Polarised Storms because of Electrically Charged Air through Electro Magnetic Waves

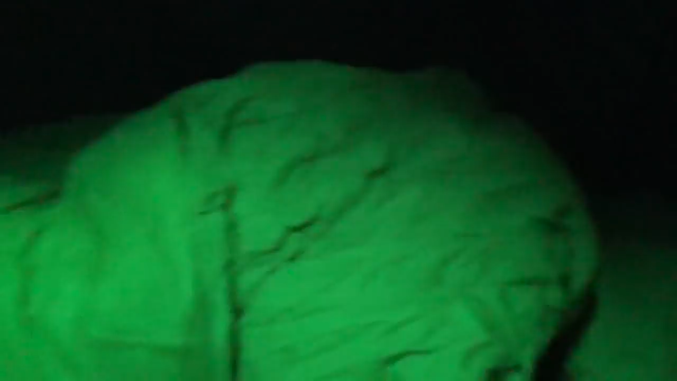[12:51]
If I take it away, you get like this. Yeah, like this. So anyway, so now I turn it off. Look, you see what's there?